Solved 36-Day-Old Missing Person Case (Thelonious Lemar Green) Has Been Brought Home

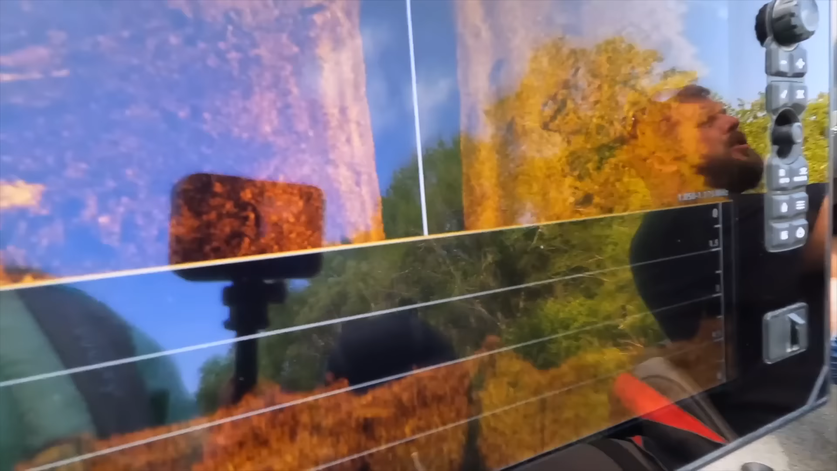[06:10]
And that's one thing you gotta take in consideration and actually really concentrate on is getting your settings right, because you can see shadows that you didn't see before.
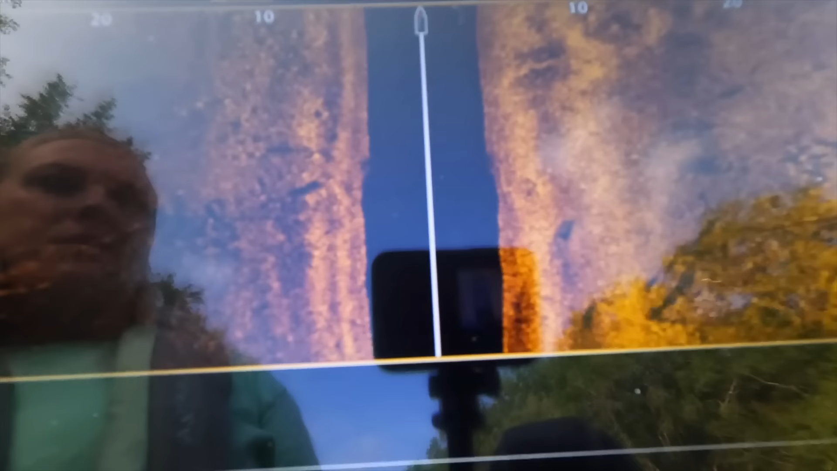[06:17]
You gotta make sure that your speed is set up right, and make sure you do a thorough check.
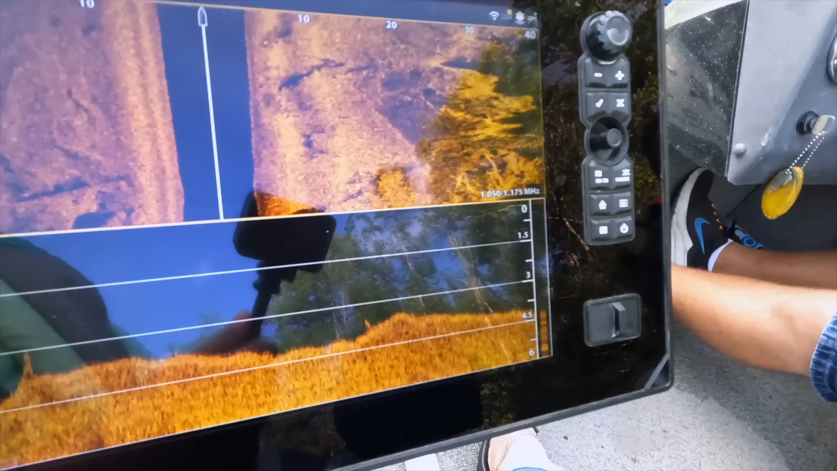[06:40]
It's not just gonna look like a small little object.
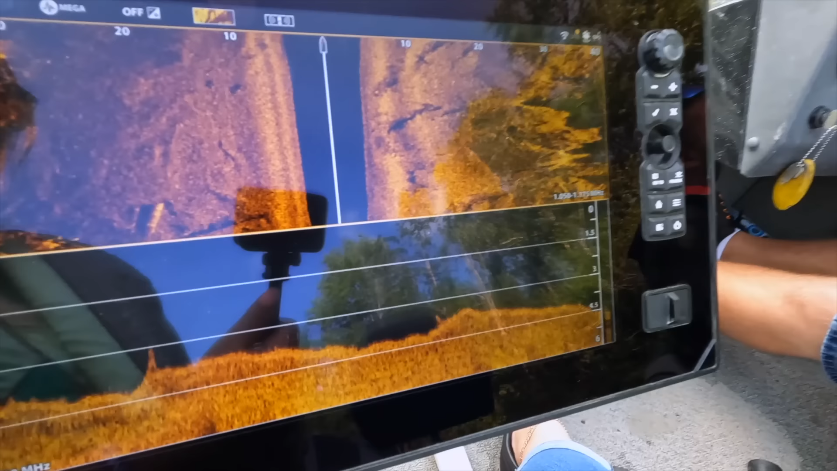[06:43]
It's gonna be big. It's gonna see a big blur.
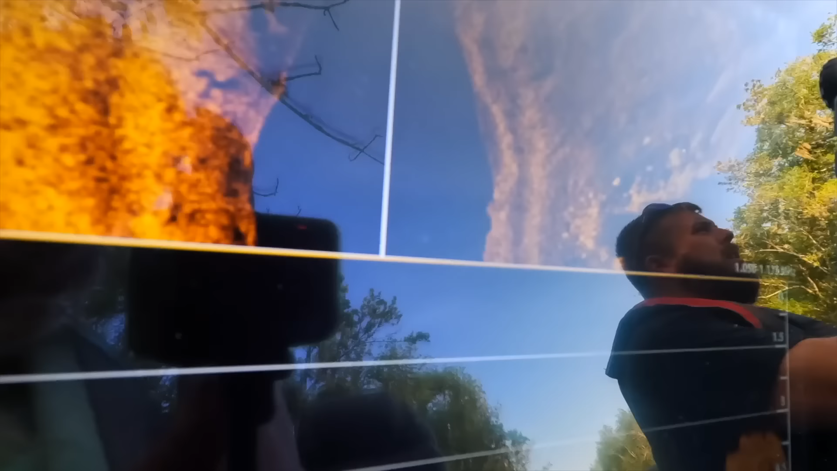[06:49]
That is one thing that you have to concentrate when you're doing this sonar, and is
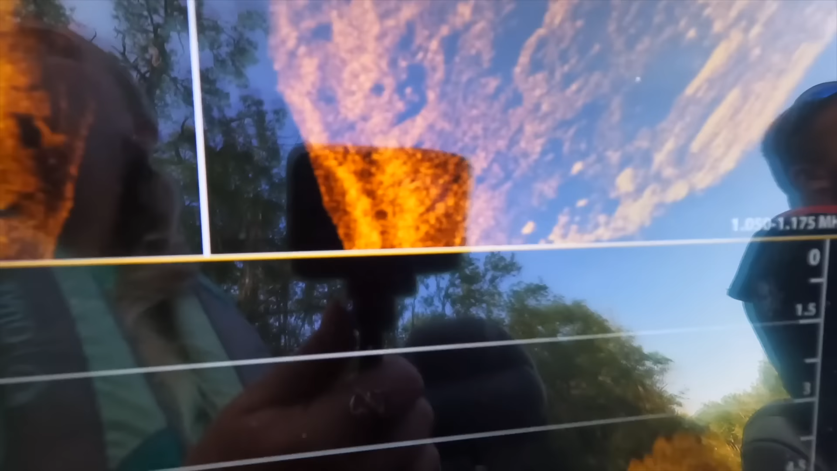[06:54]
different types of land,
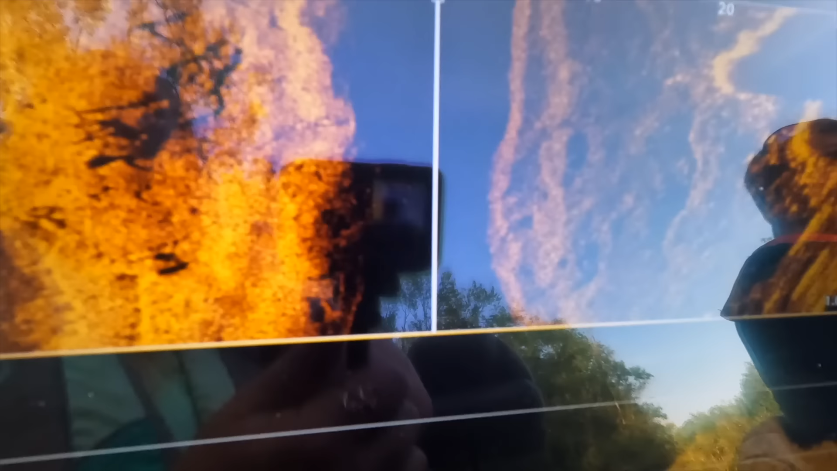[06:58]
different types of soil will show differently on the sonar, so you have to adapt your screen to that.
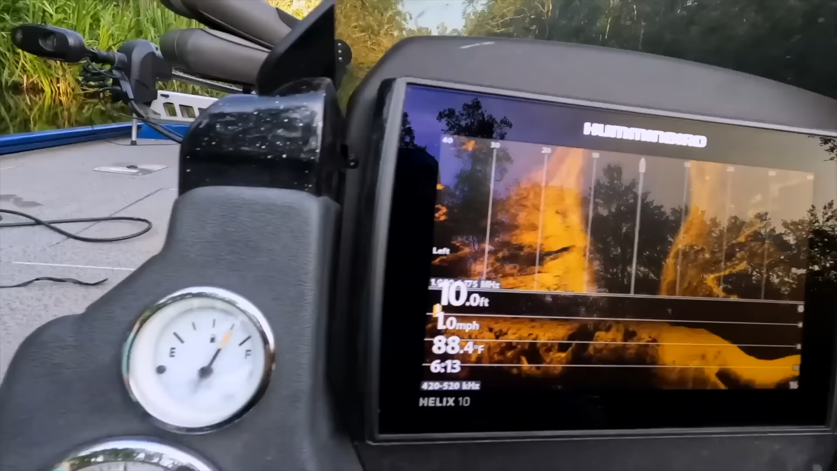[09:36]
On screen: depth 10.0 ft, water 88.4°F
Look at that right there. That right there. It's in 10 feet of water. You know what I'm saying?
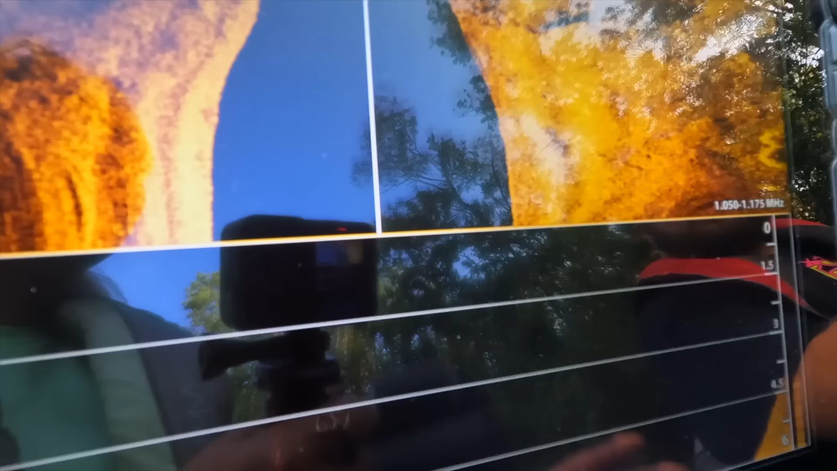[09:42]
Look at yours. 10 to 20. And then look at mine.
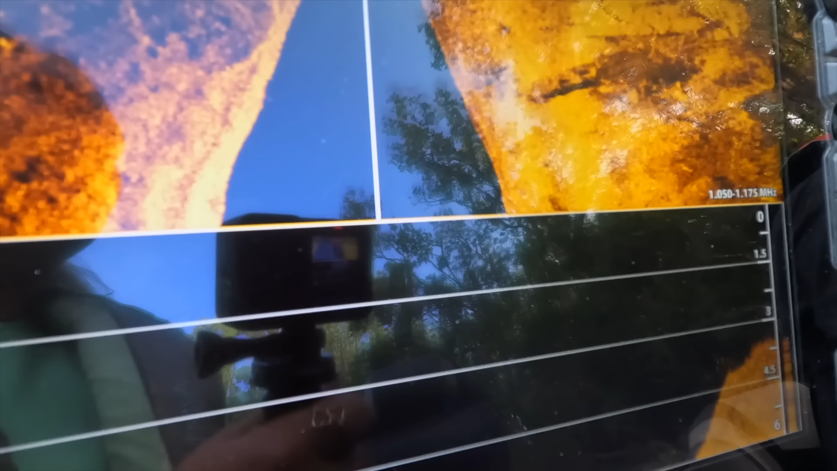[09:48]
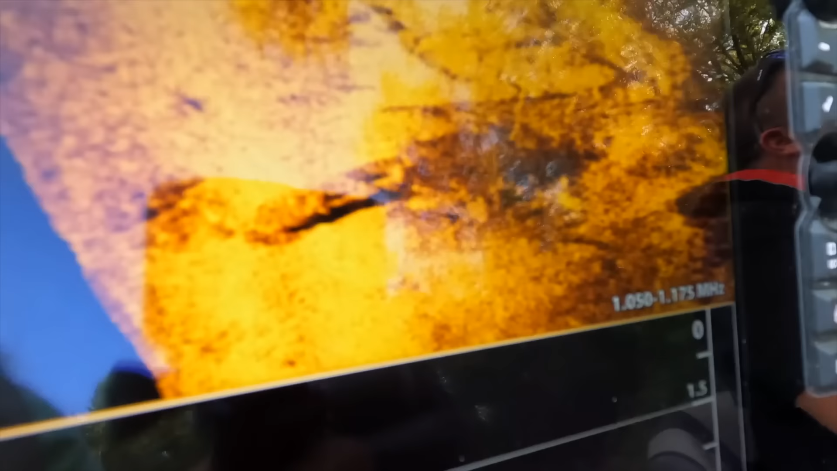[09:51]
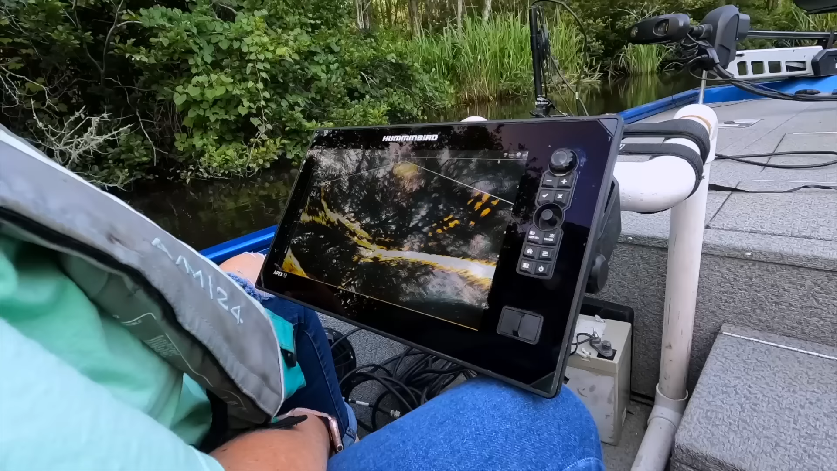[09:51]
It's a car, isn't it? Yep.
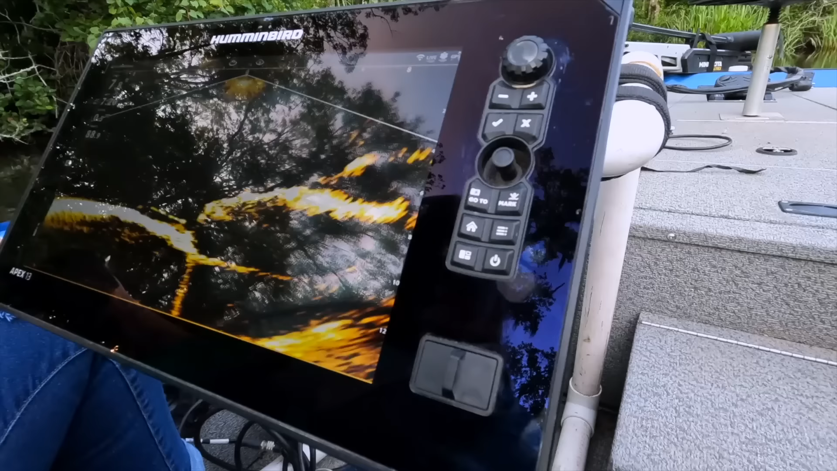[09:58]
See the front end of it? Yeah.
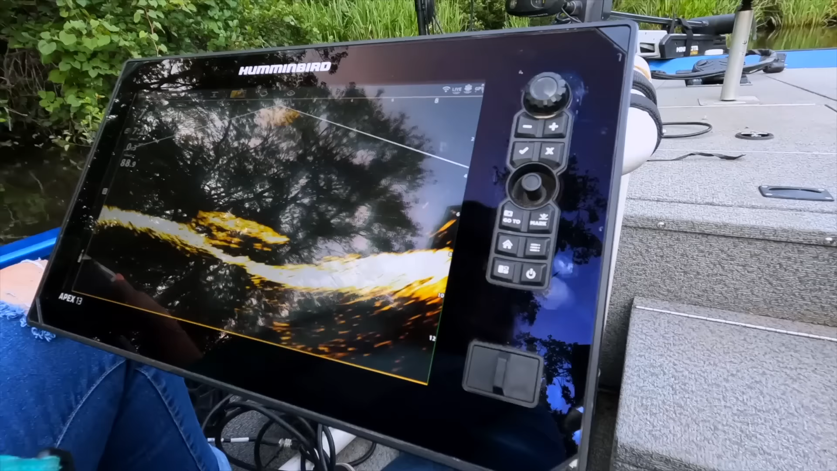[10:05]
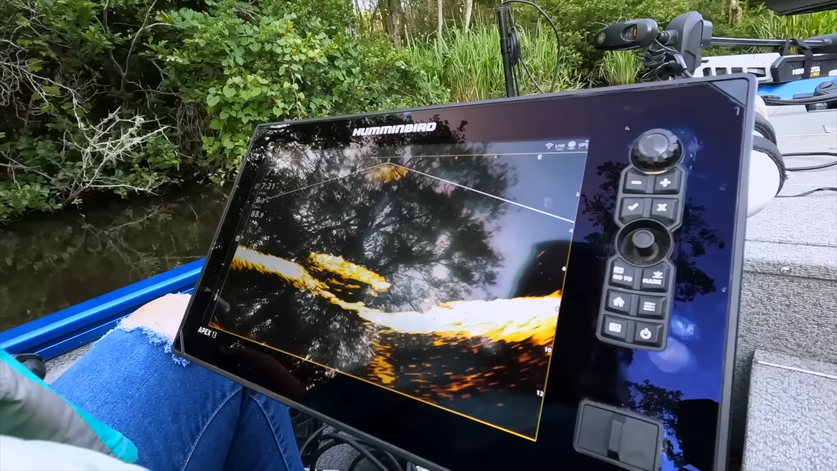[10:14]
is the mirror.
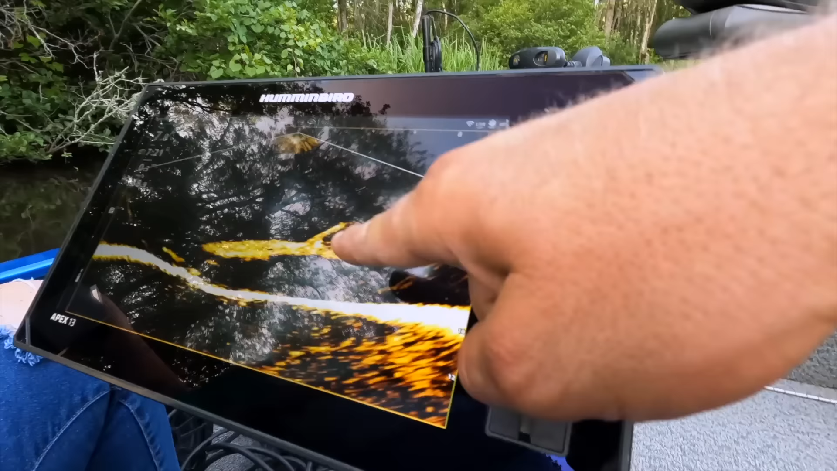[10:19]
It's a car. It's not a truck.